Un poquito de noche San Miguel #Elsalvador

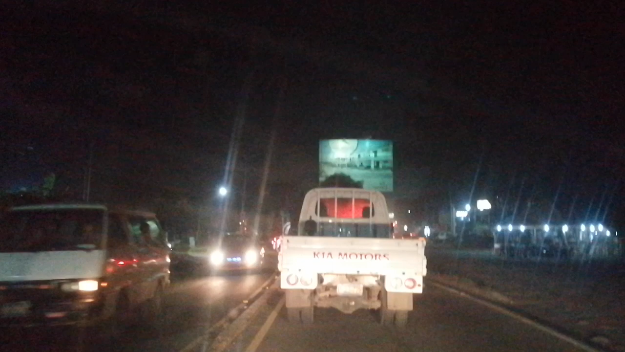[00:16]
un pequeño lapso la ciudad de San Miguel, como es la vida nocturna,
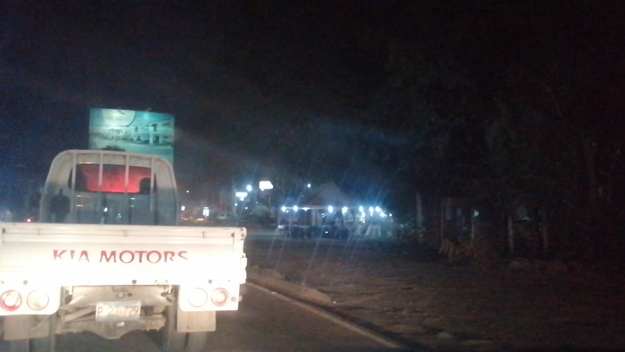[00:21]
aquí vamos a ver un poquito del movimiento que hay empezando desde el redondel de los leones o redondel Monseñor Oscar Arnulfo Romero y aquí empieza nuestra travesía,
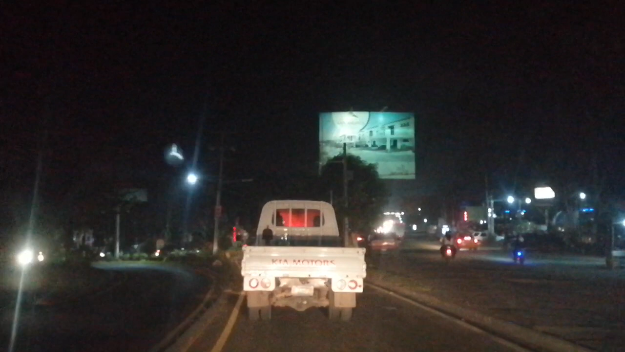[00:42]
un poquito de tráfico para poder acceder a la ciudad, esto es bastante común ya, el tráfico que se hace en esta zona para entrar a
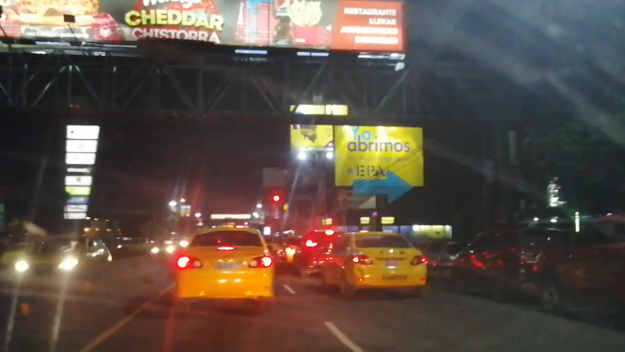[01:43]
Aquí estamos alrededor o en la cercanía de Metro Centro,
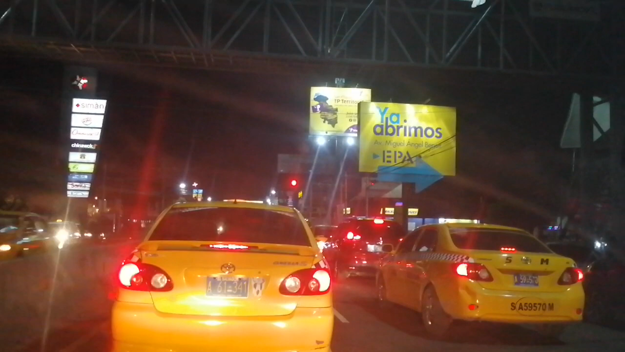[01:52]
así luce ahorita la vida nocturna, y vean ahí algunos bares y algunas otras cosas verdad, para adultos.
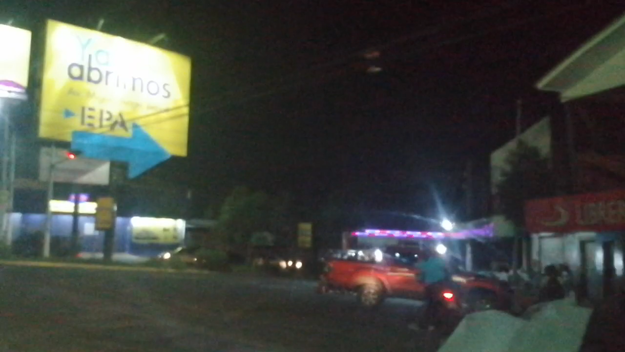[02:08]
Ahí hay ventas de comida y un montón de rótulos por todos lados.
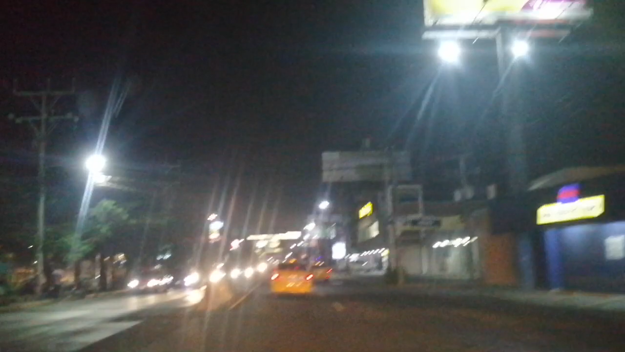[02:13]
Por ahí tenemos el Dollar City, el Dollar City señores.
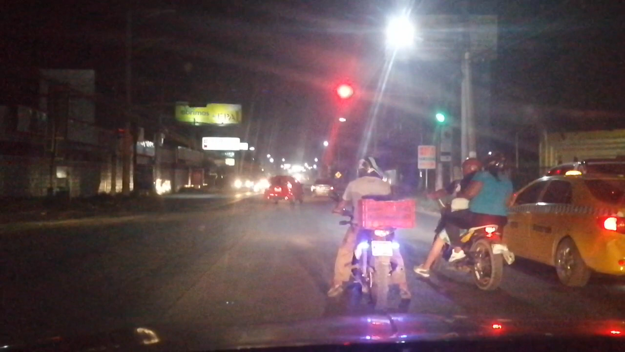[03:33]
Vamos a grabar la vida nocturna, como es, como es el movimiento de la gente de noche. Así es que vean aquí qué bonito se ve, como hay mucho movimiento de personas, taxis, motocicletas, vehículos de todo tipo, etc. Gente moviéndose de un lugar a otro. La vida en la ciudad de noche. Esta vida nocturna.